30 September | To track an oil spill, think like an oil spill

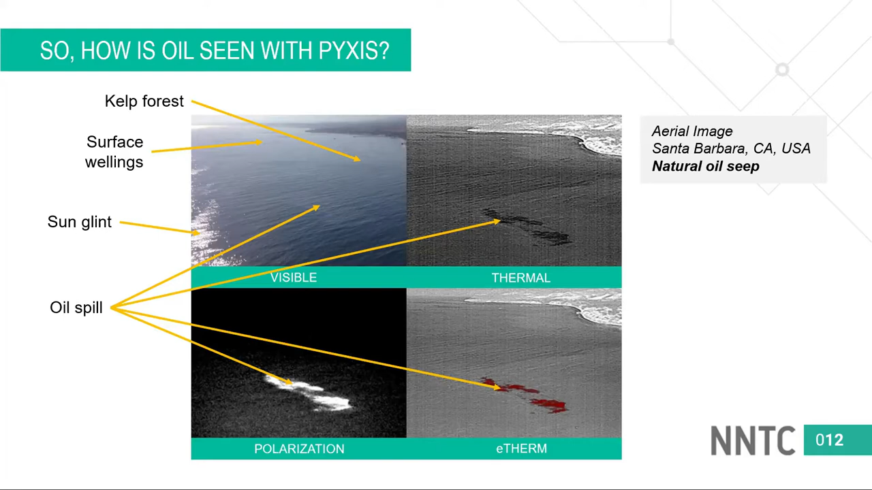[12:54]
And so we combine those images into a single image that we call etherm, enhanced thermal. So in the, in this particular case, what we're highlighting is the oil and we're, we're highlighting that in, in red. Um, so what this looks like, um, we actually used the handheld version, um, as one of my colleagues was hanging out of the side of a helicopter, uh, grabbing this imagery. This is what this looks like. And again, with the thermal, you can see some, some slight variations in the color temperature, but the oil stands out very strongly.
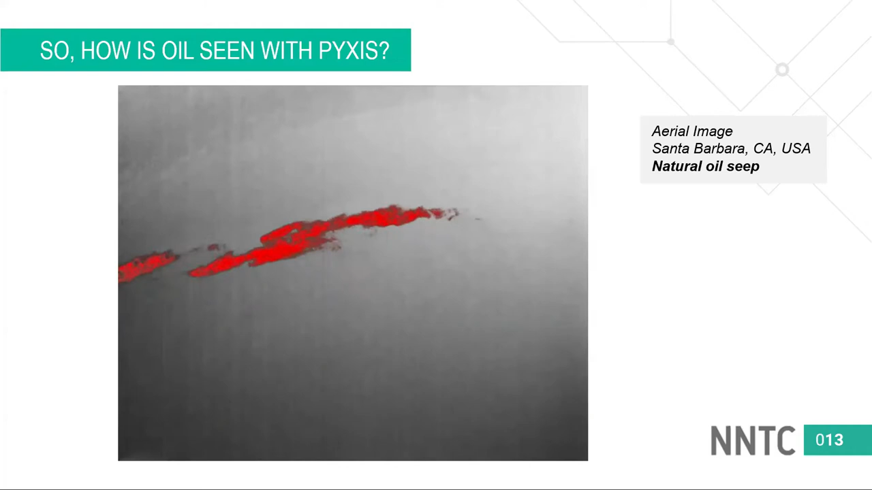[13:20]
And so these signatures are, uh, robust enough that, uh, we've developed prototype autonomous, uh, detection capability.